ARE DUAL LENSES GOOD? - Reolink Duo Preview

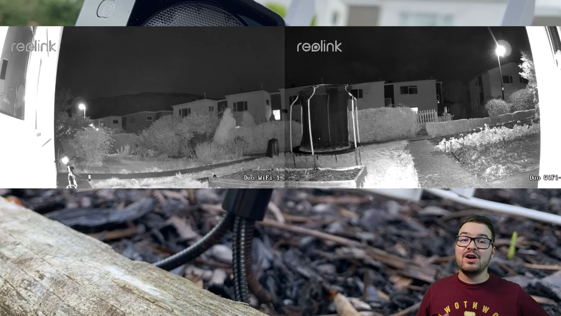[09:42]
Other than that split in the middle, the cameras look and work great in both daytime and nighttime. At nighttime, that split in the middle is even less noticeable. However, in the above video, you can see a clear difference between the two channels,
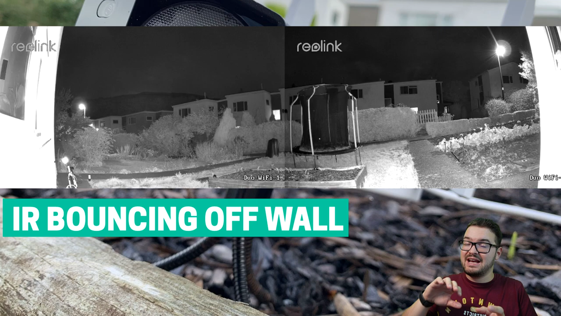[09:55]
and that's because the channel on the left was getting a lot of interference from the infrared bouncing off the wall, making the image a lot brighter, and this was just before I managed to tweak the settings and turn that down.
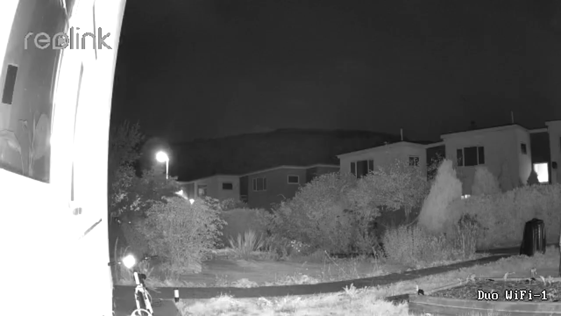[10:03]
The position of my Duo works really well, as I can see straight across the front of my house, and then all to the right across the garden, and then up towards the road. This is something that wouldn't be possible if you were just using one camera.
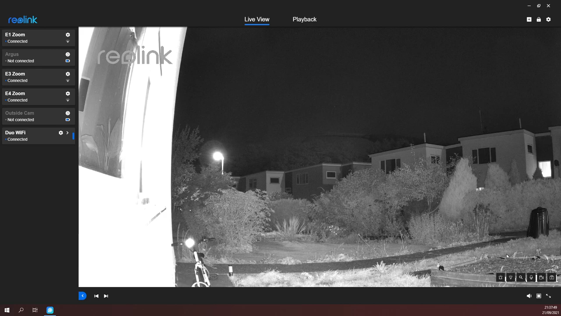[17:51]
Now, you can use the grid view and you can have the cameras next to each other like that, but the grid view offers a minimum of 4 cameras.
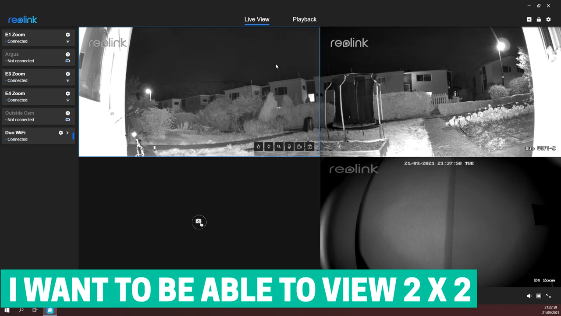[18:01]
So you'd either have both cameras next to each other and then 2 black empty spaces, or you'd have the 2 top cameras and then an empty space and then a 3rd camera. And it kind of just ruins the immersion of it for that 150 degree view.